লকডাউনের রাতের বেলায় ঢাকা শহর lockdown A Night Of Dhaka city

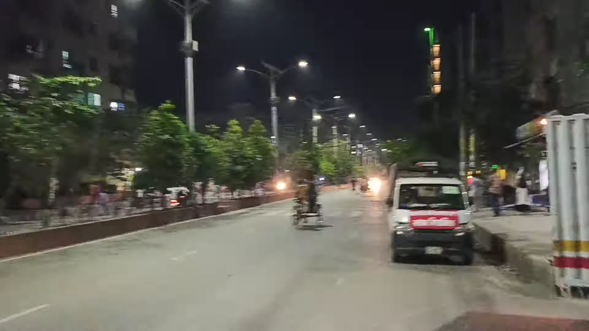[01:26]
The rich area in Uthura. I am staying in Uthura. Eastern Uttura, so nice, beautiful city, Dhaka.
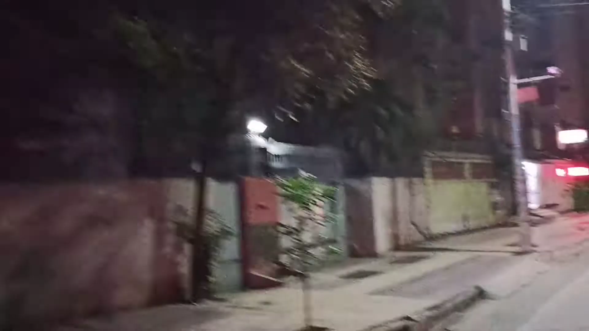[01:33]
The lockdown, this city, Dhaka, the 7-day lockdown complete, the last day,
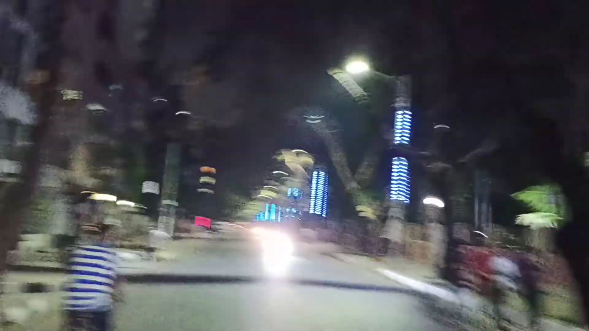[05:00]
অনেক সুন্দর সিনারি এন্ড আইটেম ঢাকা,
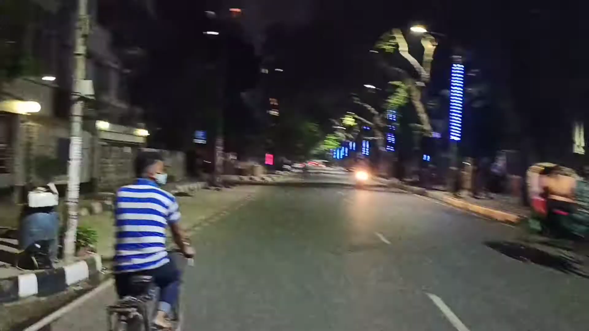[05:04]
সেখানে খুব লোকজন কম, অনেক মানুষ কম। আস্তে আস্তে
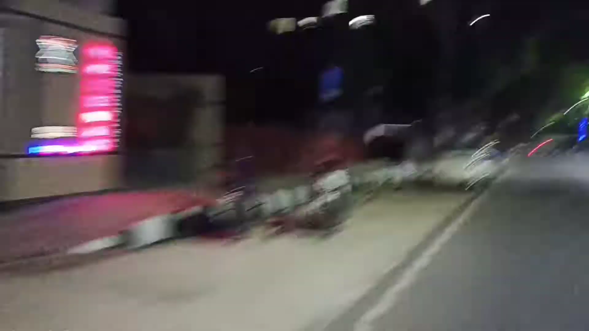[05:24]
রাস্তাঘাটে লোকজন খুব কম, মানুষের মধ্যে আতঙ্ক আছে, তো কিছুটা মানুষের চেঞ্জ হয়েছে, পরিবর্তন হয়েছে, মানুষ কিছুটা সম্মান করতে হয়েছে।